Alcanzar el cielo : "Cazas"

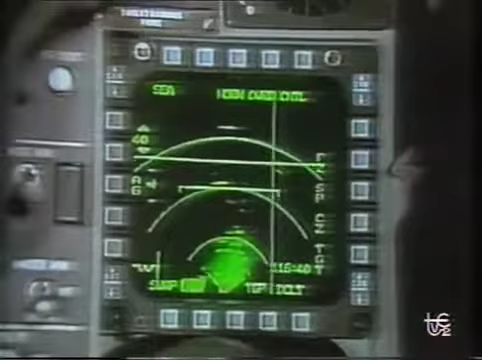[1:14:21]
porque lo verías en tu radar mucho antes y podrías emplear contra él un arma antes de que te viera con sus ojos.
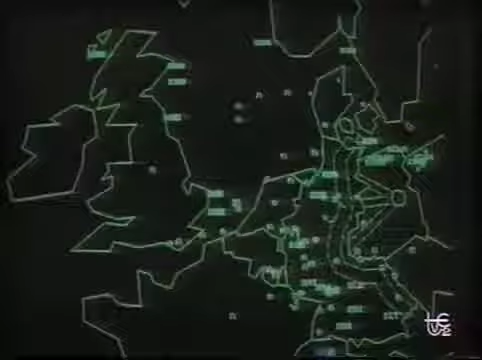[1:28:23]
Las aeronaves equipadas con equipos de vigilancia electrónica buscan las señales de un ataque por sorpresa.